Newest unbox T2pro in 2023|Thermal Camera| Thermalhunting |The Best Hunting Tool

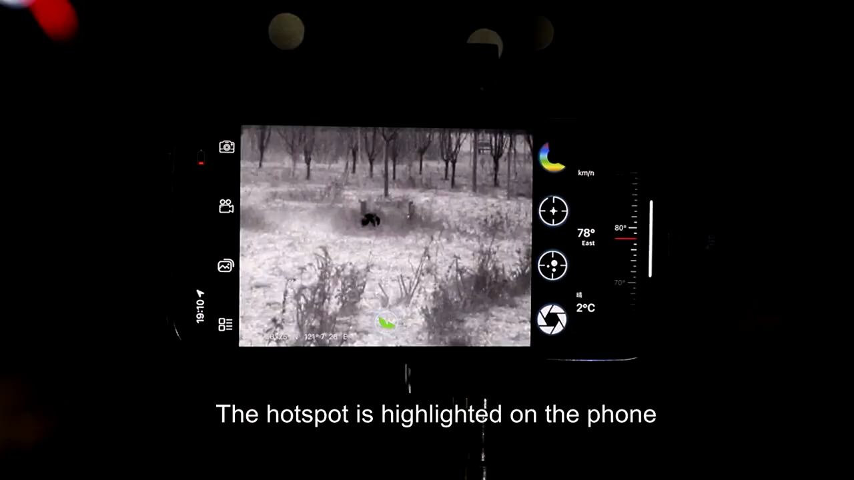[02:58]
The hot spot is highlighted on the phone.
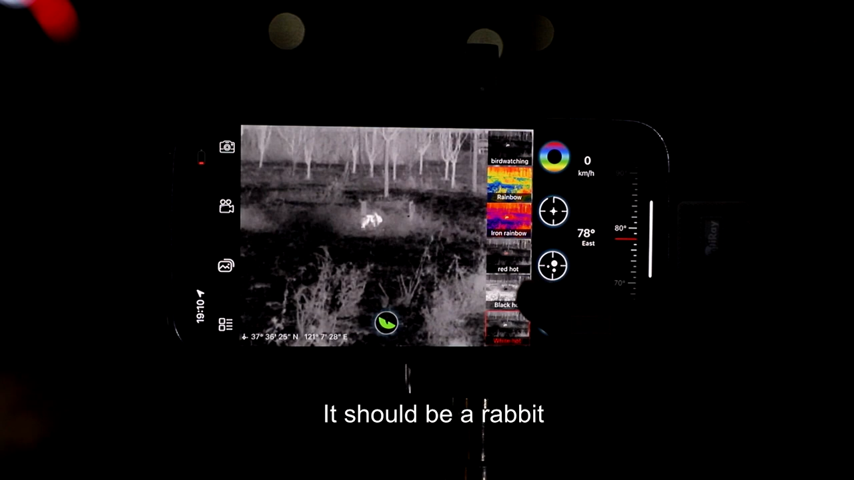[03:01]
It should be a rabbit and we can see it clearly.
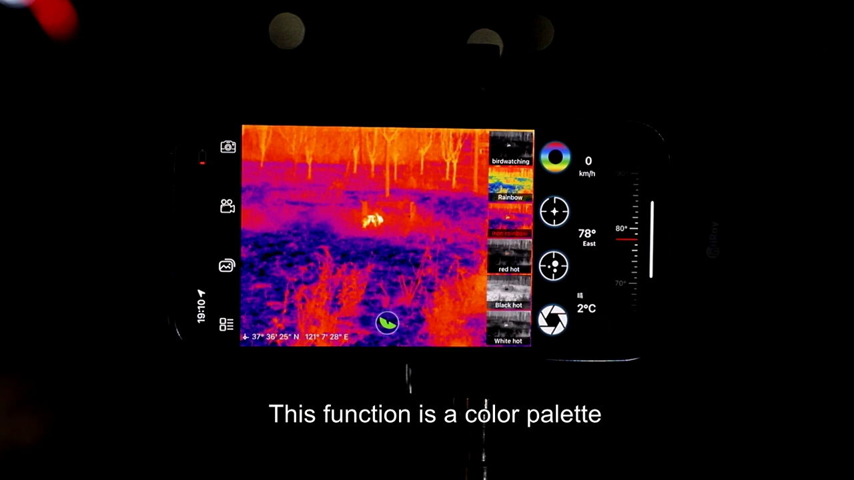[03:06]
This function is a color palette. There are six pseudo colors switchable,
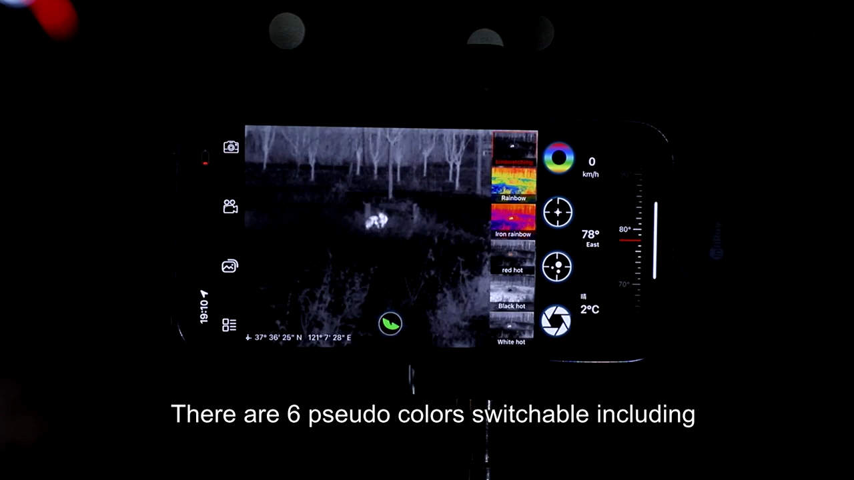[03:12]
including the well-known and commonly used ones.
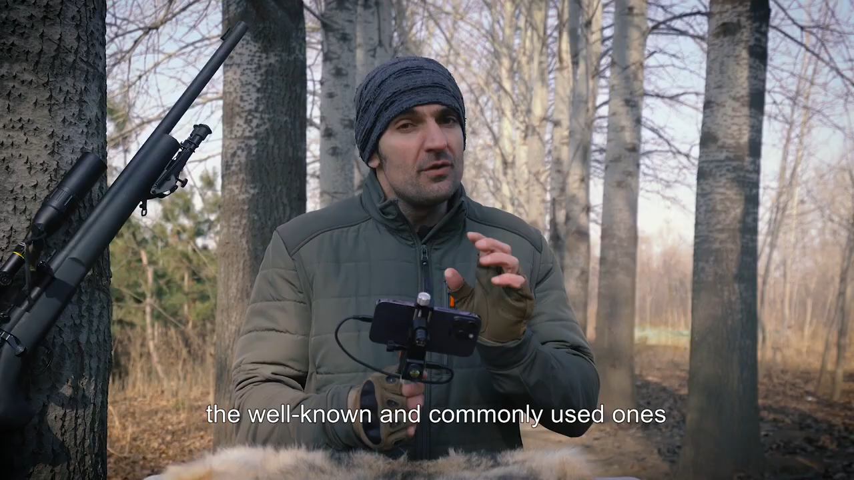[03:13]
This is the function of the reticle.
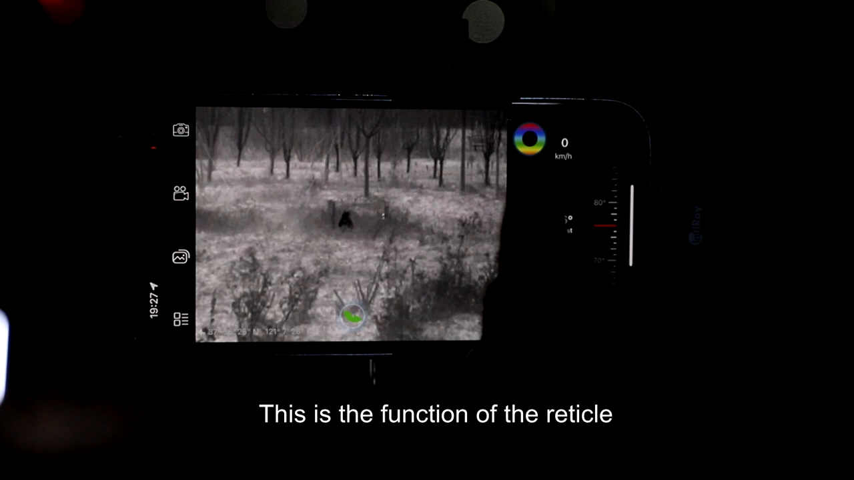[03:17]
Interestingly, the color and pattern of the reticle can be switched.
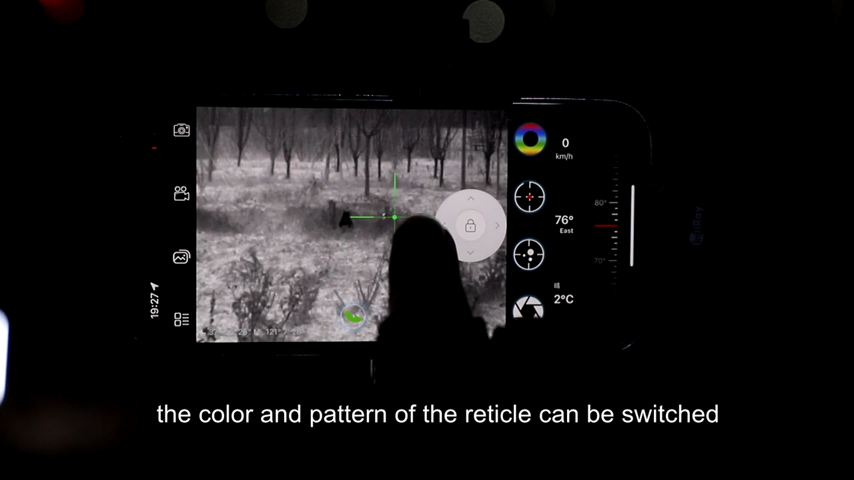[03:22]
There is no need to say much about the reticle function.
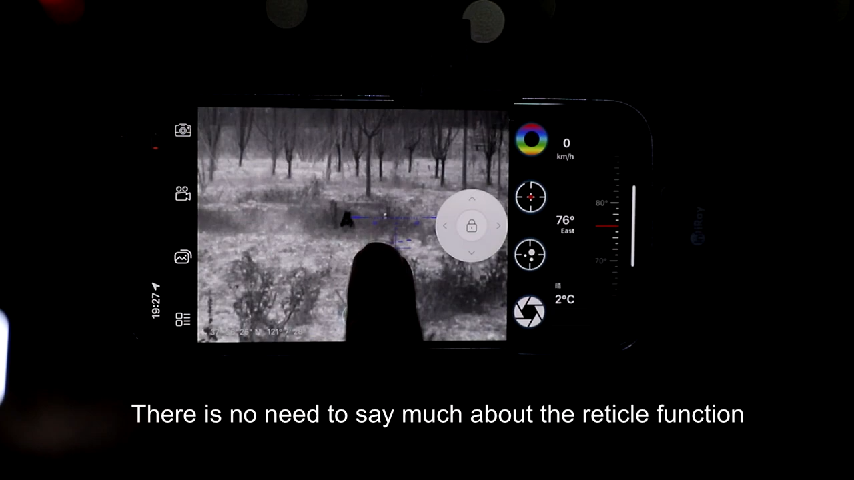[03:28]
The function below is hotspot tracking.
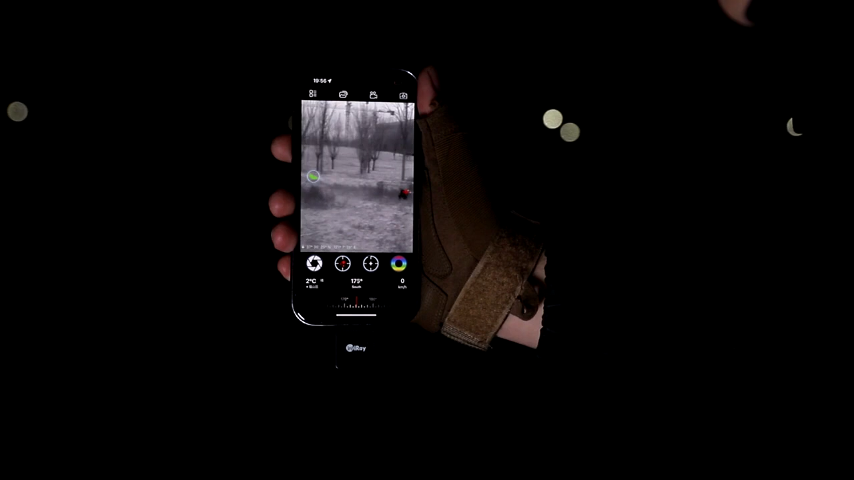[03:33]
To track the moving hotspot. This is refreshing.
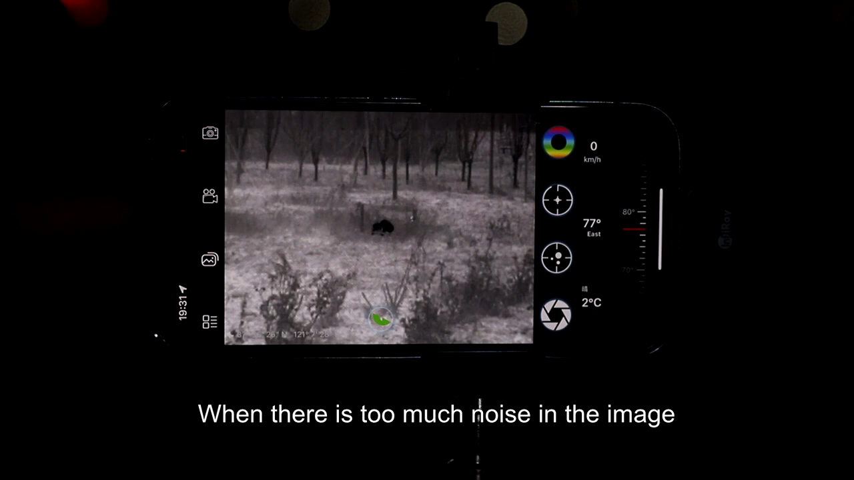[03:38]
When there is too much noise in the image, you can refresh it as you want.
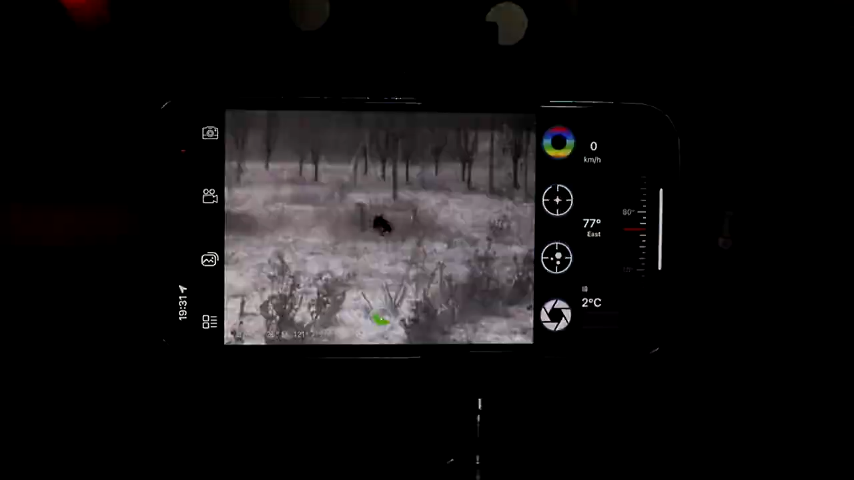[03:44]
And here is an eye referring to the hotspot highlight mode. We can switch it to high definition mode to make images clearer.
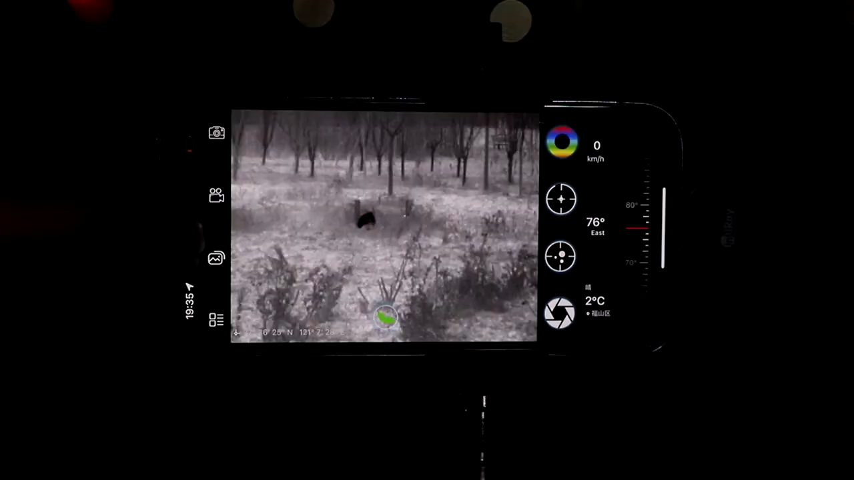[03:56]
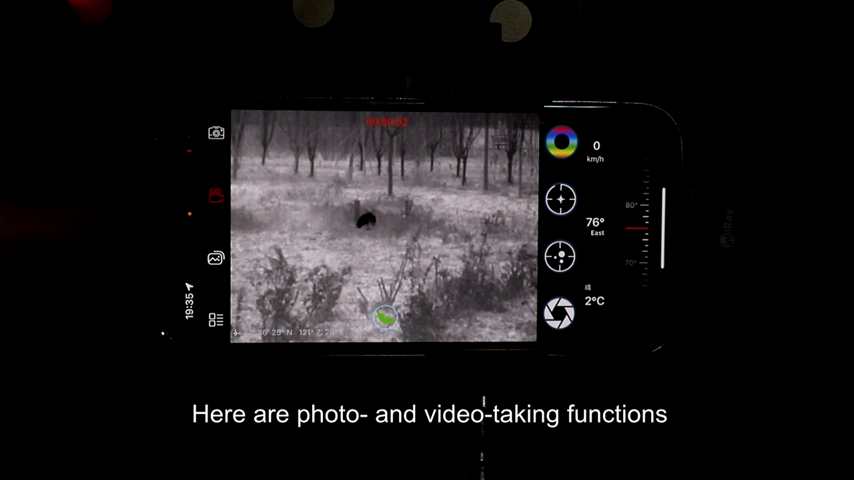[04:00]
Here are photo and video taking functions and the photos and videos are saved in the phone gallery directly.
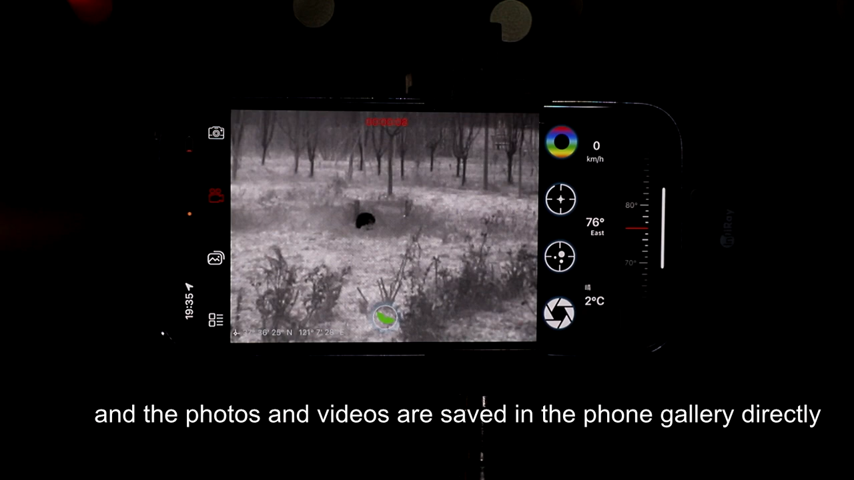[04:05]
In settings, there are many other functions. I can introduce some of them as useful for me.
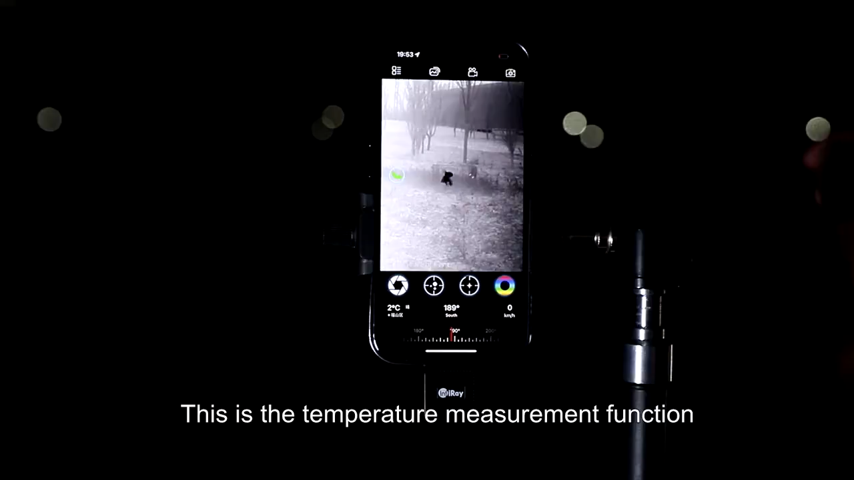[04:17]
This is the temperature measurement function.